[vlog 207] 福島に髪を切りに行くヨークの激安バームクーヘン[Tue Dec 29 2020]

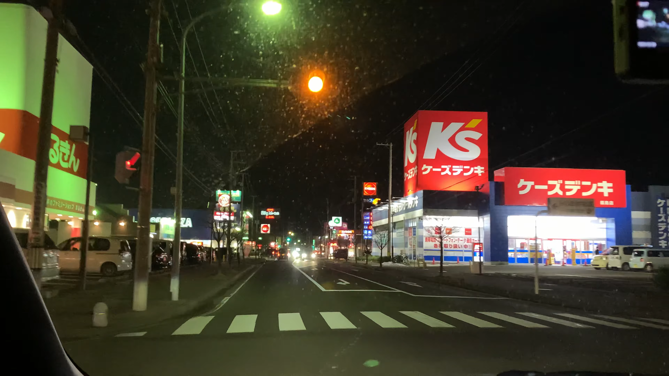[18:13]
ちょうど赤になってしまいました。ちょっとスタバでコーヒーを飲みます。結構混んでるね。
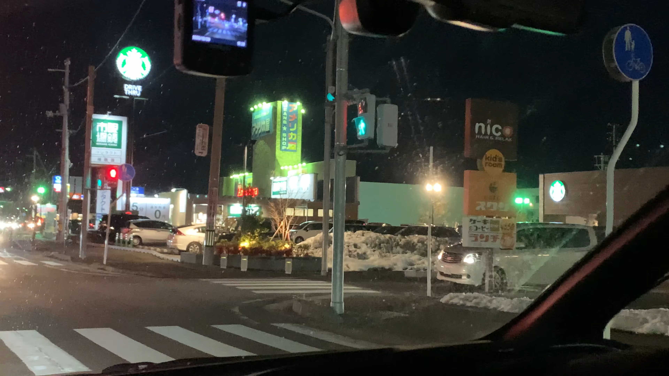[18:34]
混んでます。よし、スタバです。いつぶりだろう。